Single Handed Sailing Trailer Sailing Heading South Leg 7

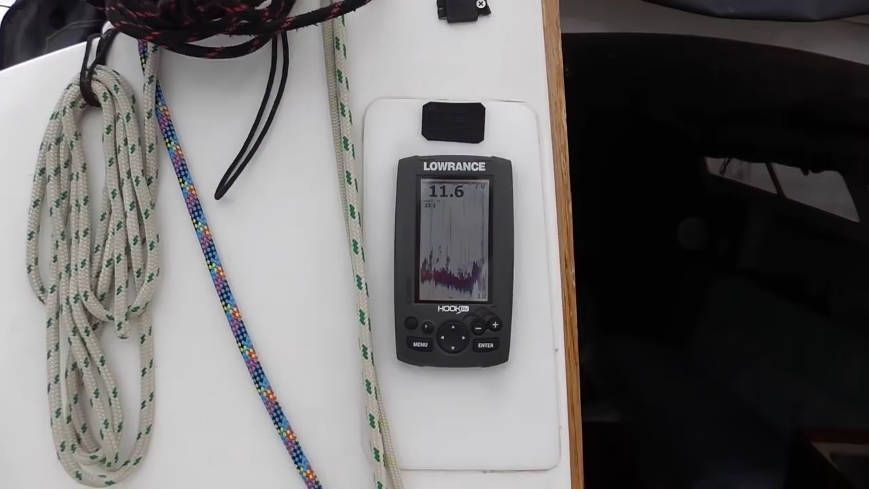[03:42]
Here we go, there's 11 point water here. Looking back at the point, you can see a little light colour as you can see the rock going down.